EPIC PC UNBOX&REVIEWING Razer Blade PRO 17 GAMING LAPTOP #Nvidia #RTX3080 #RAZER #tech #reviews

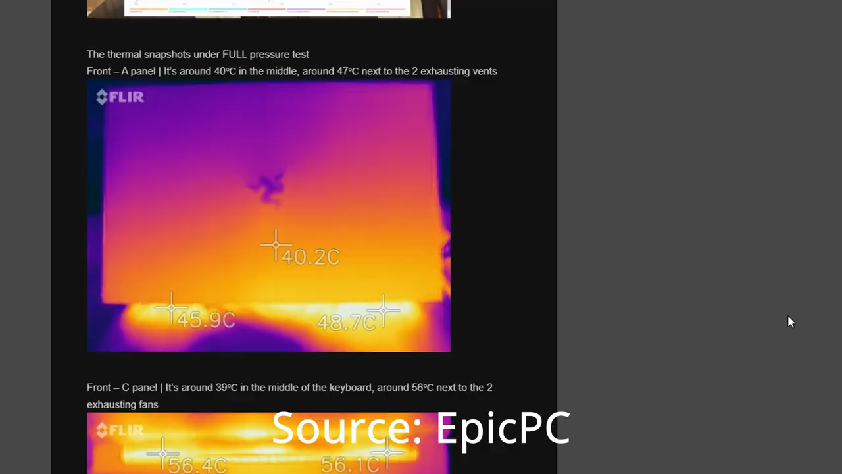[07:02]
Another letdown of the keyboard is the heat, which radiates through the keyboard as well, not as badly as the palm rest, but enough to make a bit of a difference.